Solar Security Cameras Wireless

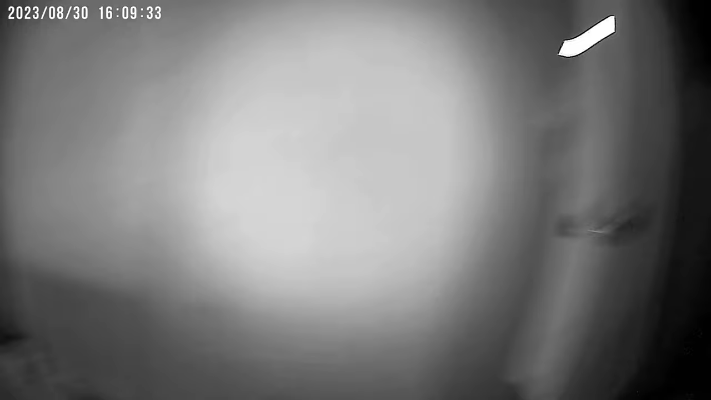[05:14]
I got the, um, interval shut off.
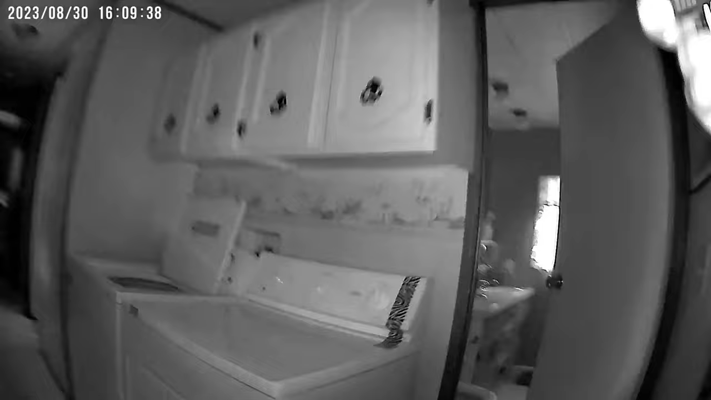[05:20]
For the motion. Uh, wait. You can just keep recording if you want. Otherwise it shuts off for, like, uh, a minute in between recordings.
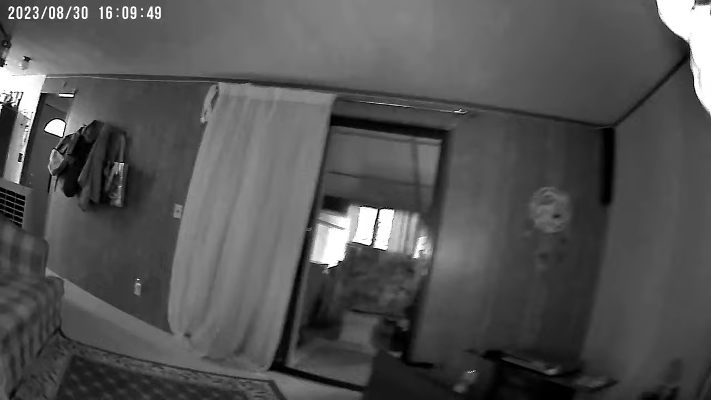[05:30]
Kind of calls it a cool down. Okay, see, uh, night vision.